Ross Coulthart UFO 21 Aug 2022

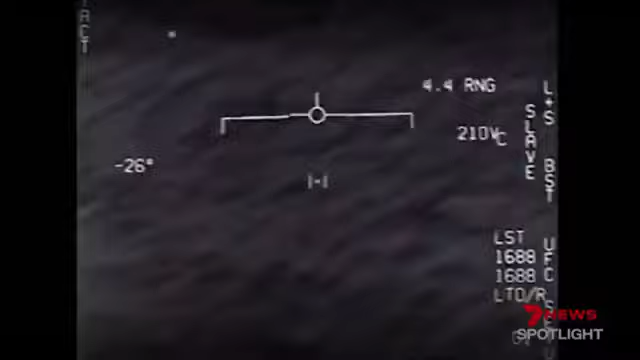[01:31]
that's pretty intriguing we do not have an explanation
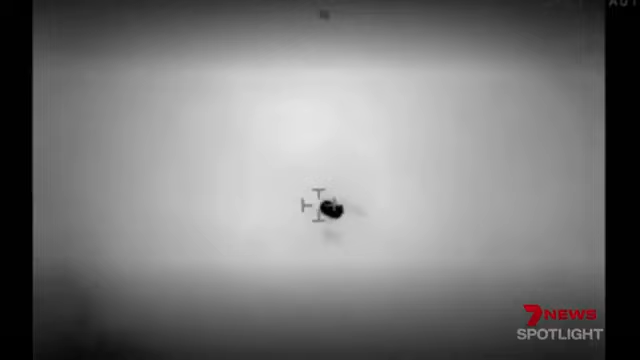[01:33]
this exists and it's not from here a
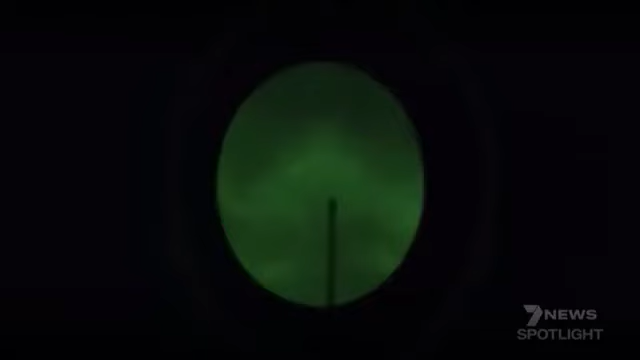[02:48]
i do not have an explanation for what this specific object
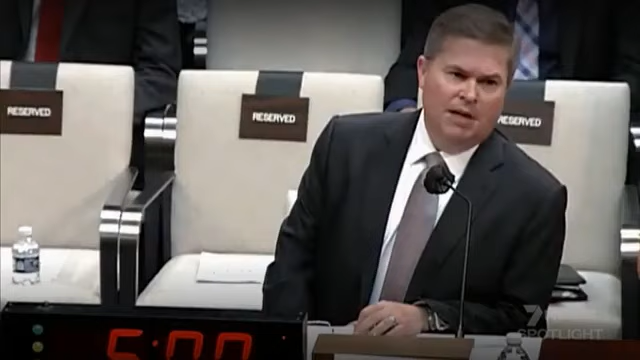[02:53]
is an object apparently changing shapes in seconds oh
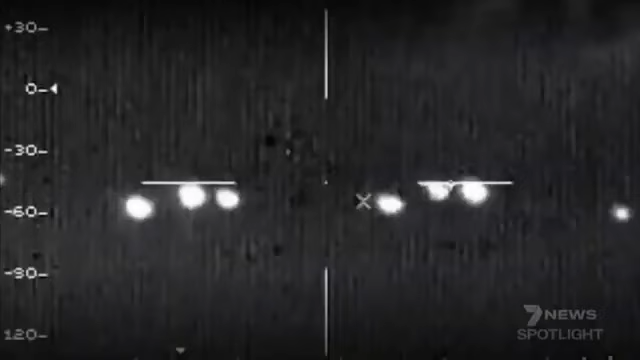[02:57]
my gosh dude
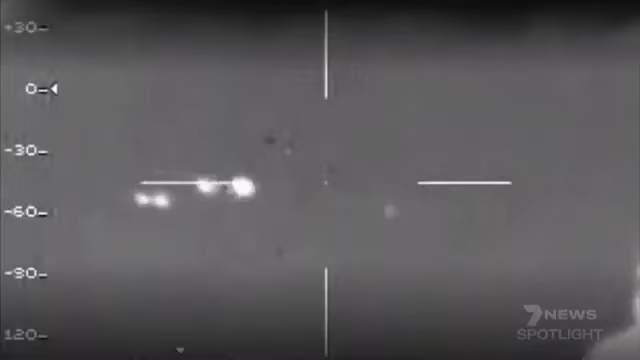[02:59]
look nothing in the sky at
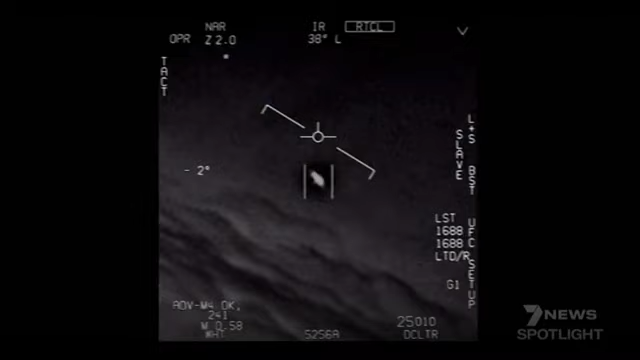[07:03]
they are the sights and sounds that shocked the world ufos caught on camera
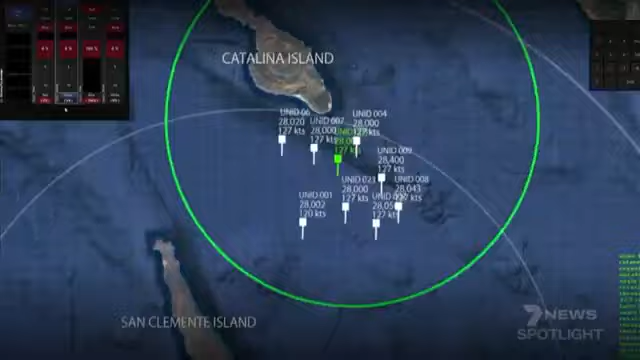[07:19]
their titles are now ufo folklore the tic-tac the go fast
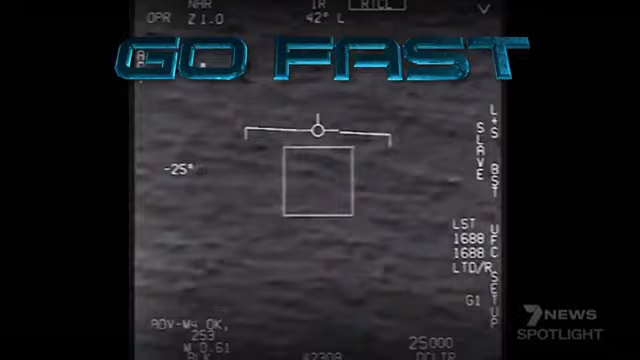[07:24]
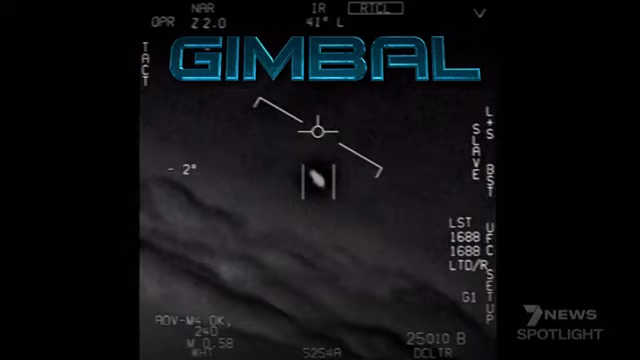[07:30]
and the gimbal the great
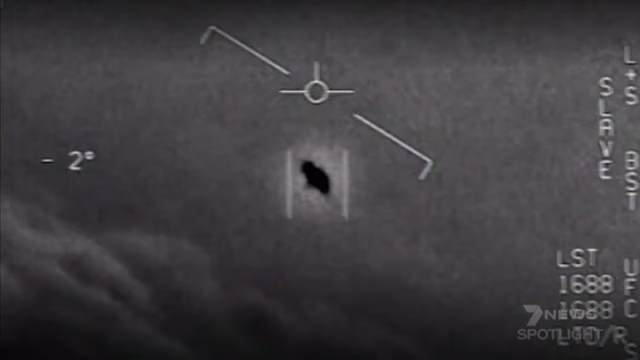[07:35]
thing about these videos is they were supported by multiple sensor systems
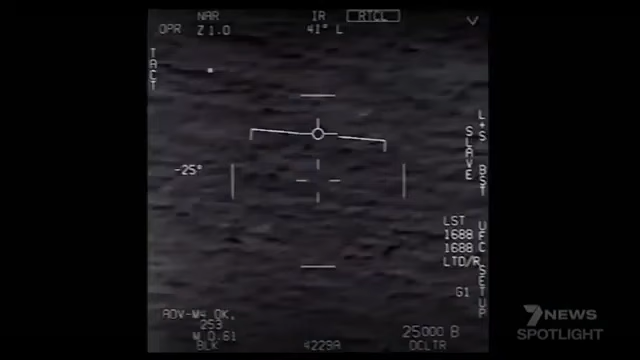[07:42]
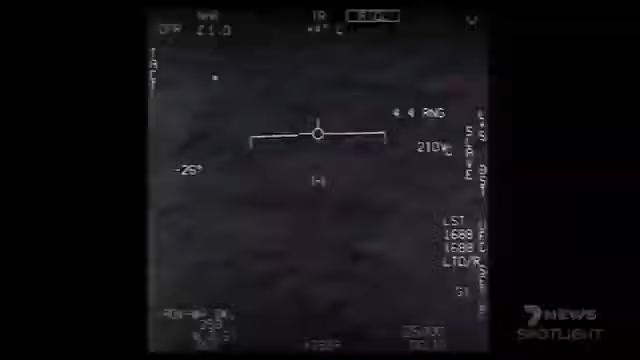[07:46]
they weren't just seen on video they were seen by human eyeballs they were seen by radar they were tracked on forward
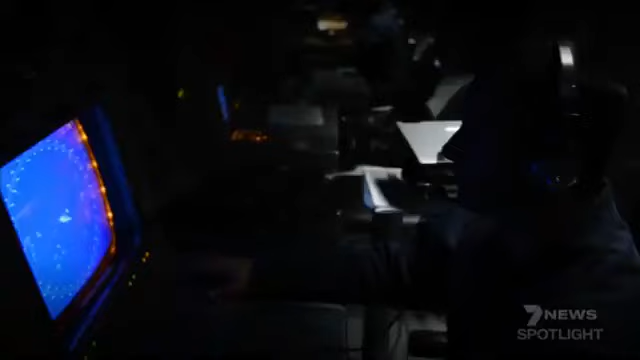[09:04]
the best radar systems on the planet tracked these objects doing these speeds it provided
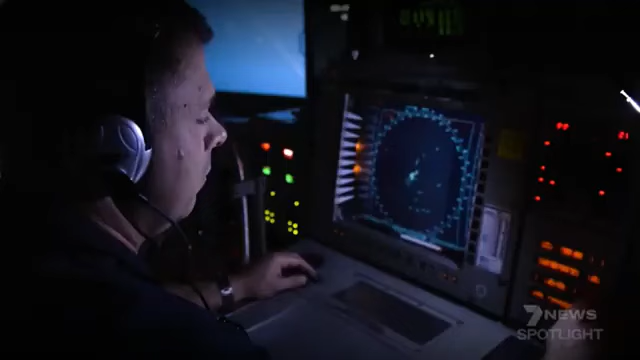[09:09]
irrefutable evidence that can no longer be denied that there is something
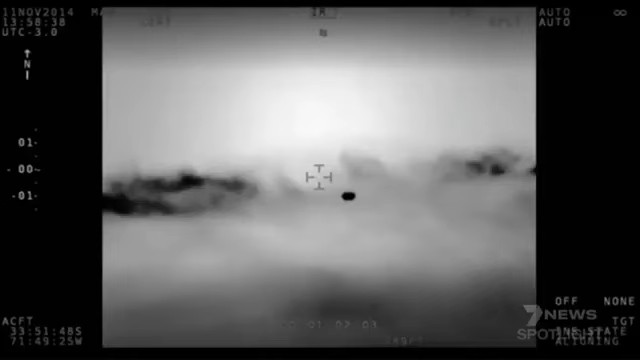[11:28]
and he described it as a as a dark gray or
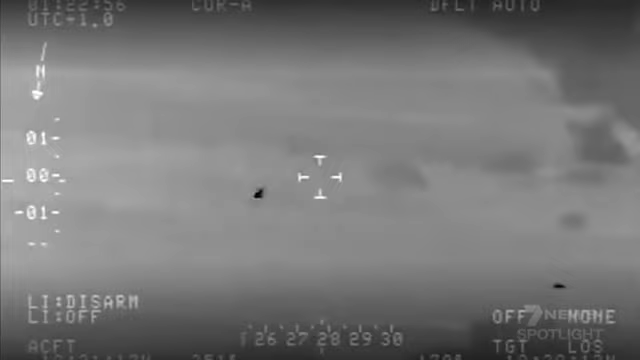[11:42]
aircraft are designed for these objects could do instantaneous speeds they could go from naught to 10 000 miles an hour in a blink of an eye
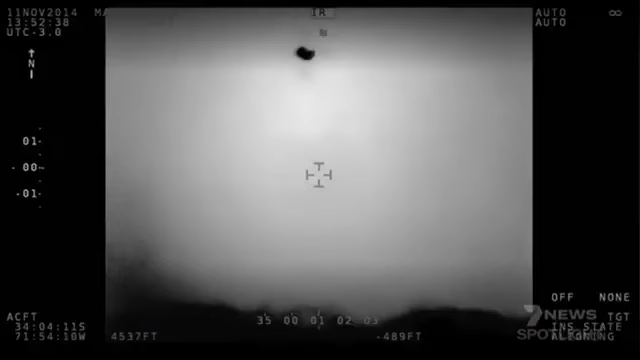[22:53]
just had something go right over the top of us that i hate to say
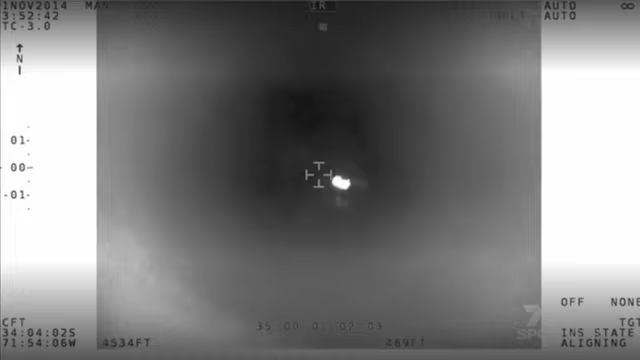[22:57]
this looked like a long cylindrical object i think the probability that we have a captured flying saucer someplace at area 51 or